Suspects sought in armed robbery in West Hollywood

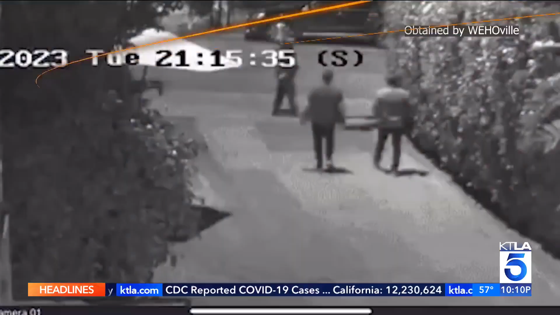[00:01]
Search is underway tonight for a trio of armed robbers caught on video threatening people in West Hollywood with what appears to be an AK-47.
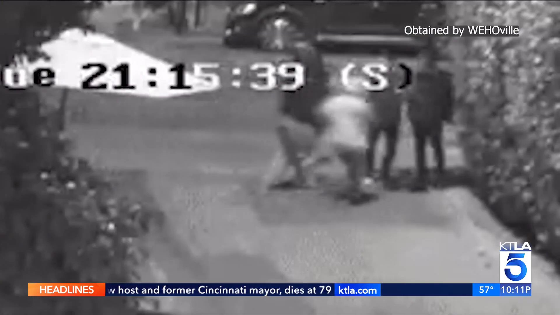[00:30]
Pistol whipped and robbed looking down the barrel of what appears to be an AK-47.
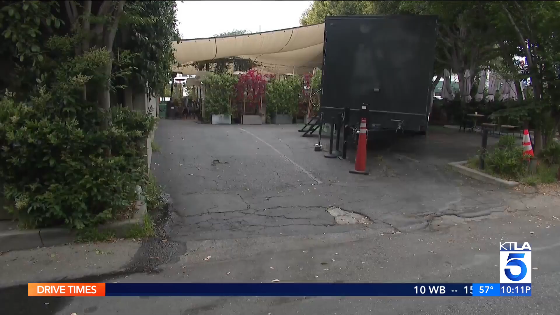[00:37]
It happened in West Hollywood Tuesday night on Santa Monica Boulevard outside the popular La Boheme restaurant.
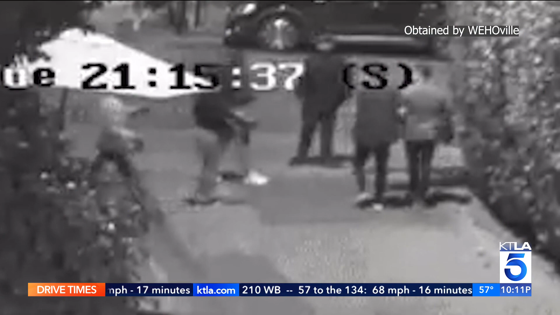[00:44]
New tonight police say three suspects a man with an assault rifle and two women with handguns pistol whipped one victim in an attempted robbery. Then a valet worker trying to see what was going on was robbed of his tips at gunpoint.